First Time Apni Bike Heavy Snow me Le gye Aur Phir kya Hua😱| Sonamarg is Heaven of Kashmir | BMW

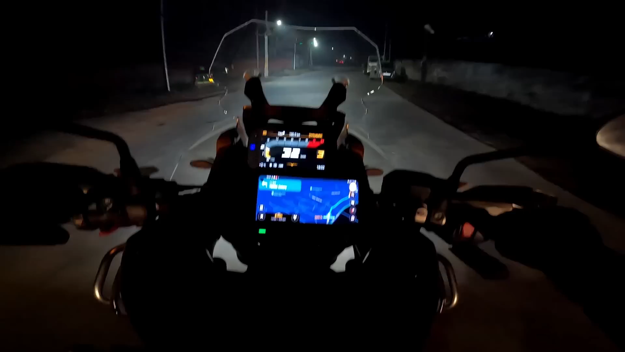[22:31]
क्या भाई साहब वहां से भगाई, इतनी ठंड थी ना, ताबड़तोड़ बाइक भगाई, तो मैं अगर भगा के ही जल्दी पहुंचते हैं होटल।
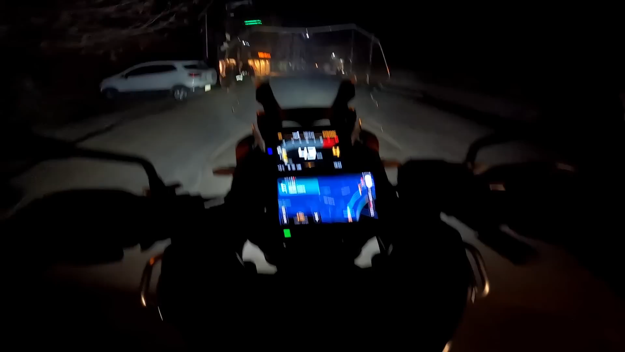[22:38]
3 डिग्री तापमान, या ठंड बहुत ज़्यादा है।
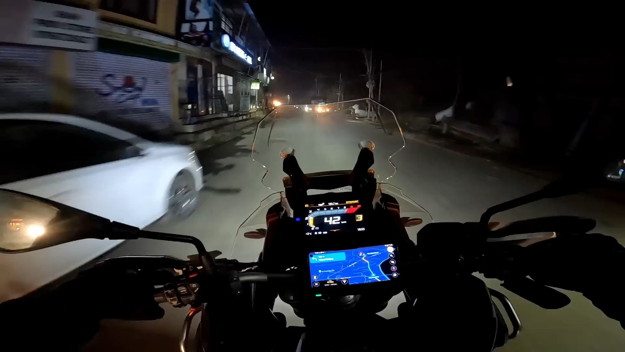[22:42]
कश्मीर ग्रैंड बाजार रोज हम लोग जाते हैं और घूम फिर के शाम तक श्रीनगर वापस आ जाते हैं, यही है श्रीनगर इसका मतलब सेंटर पॉइंट।
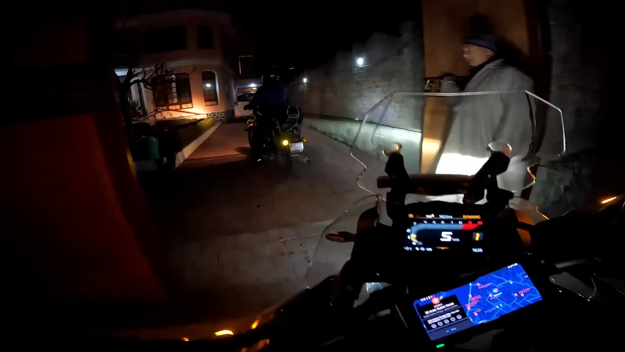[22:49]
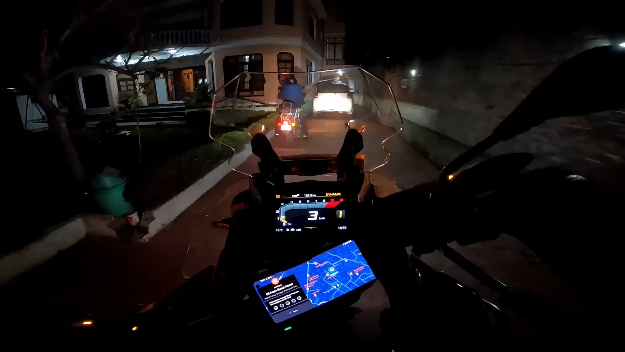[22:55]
लो जी अपन पहुंच गए अपने होटल, इस जगह का नाम है दिल आराम गेस्ट हाउस।